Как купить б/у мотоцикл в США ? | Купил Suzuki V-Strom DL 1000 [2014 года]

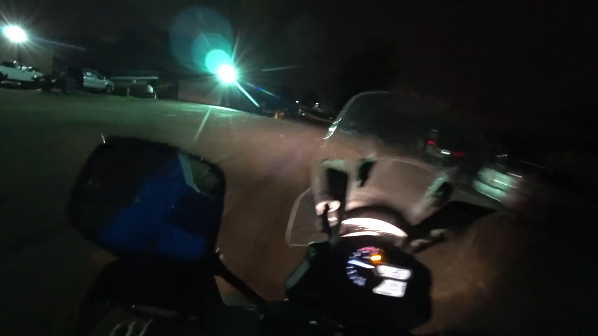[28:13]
ABS продолжает работать. У нас, кстати, здесь есть вольтметр. Что тут у нас? МГУ какой-то. А, это расход топлива при езде. Так, переключаем режим на трекеш 1. Ну, поехали, прокатимся.